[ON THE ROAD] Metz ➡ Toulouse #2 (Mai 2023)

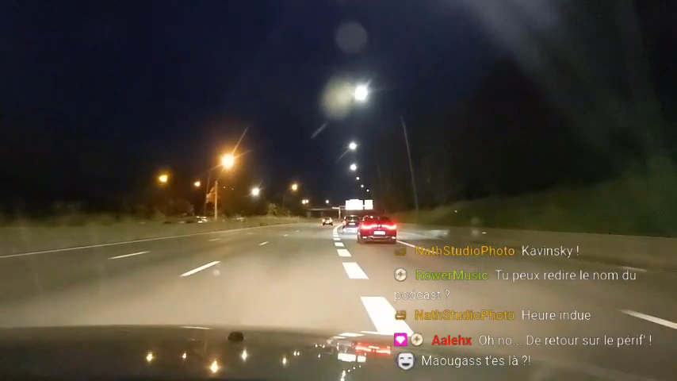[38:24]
Merci beaucoup Natsuyo Photo. Alors qu'il y avait la voiture de K2000 devant eux, on est passé par la gauche, avec un mec qui se curait le nez dedans, et un mec dans sa petite Smart sur son téléphone en même temps. Aïe aïe aïe aïe aïe, on a tout vu. Et là nous allons sortir à Lavore. À Lavore. Lavore, Albi.
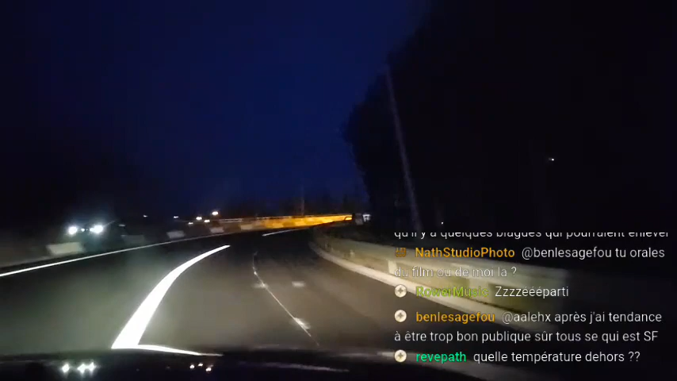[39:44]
Sol? Non. La mineur? Je crois pas, en fait, c'est devant. Je crois qu'ils sont la voie d'arrêt d'urgence là. Mais non, je sais pas, je suis pas sûr, c'est assez large. Hein. Ah ouais? Ah oui, regarde. Regarde comme c'est large. Ouais. Regarde comme c'est large. Ouais, mais non. Mais si, regarde. Non. Rebecca, tu es sur la bande d'arrêt d'urgence. C'était pas clair. Hein. C'était clair, tu étais sur la bande d'arrêt d'urgence. Pas clair. Au secours, à mourir. Mais bande de. Mais c'est n'importe quoi.
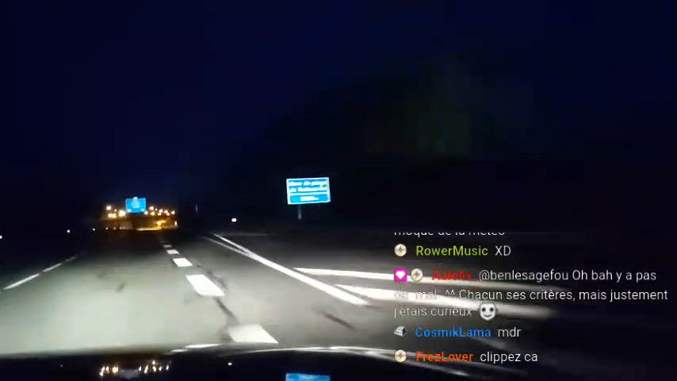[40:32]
Allez, gueule, encore des péages. Allez. Bon, alors combien il fait pour les degrés? 15 degrés. Voilà. C'est bon? On se sent mieux là. Il n'y a pas grand monde. Ah non, là, il y a foule là. Oulala. Foule. I'm giving you a night call
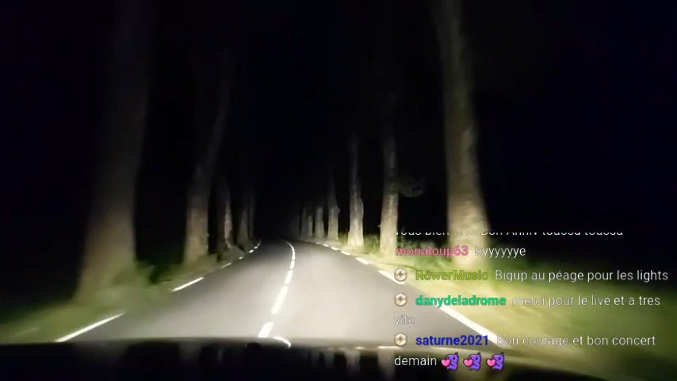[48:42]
J'ai cru que t'allais le faire. J'ai dit, non, attends, il y a des platanes partout, tu coupes les phares, on est décédés là. Projet Blair Witch. Ah ouais, c'est ça. Et là, hein, c'est quoi entre les. Il y a un truc entre les arbres là-bas, Rebecca. Putain, c'est hyper chelou. Oh mon dieu, qu'est-ce que c'est? Oh mon dieu, qu'est-ce que.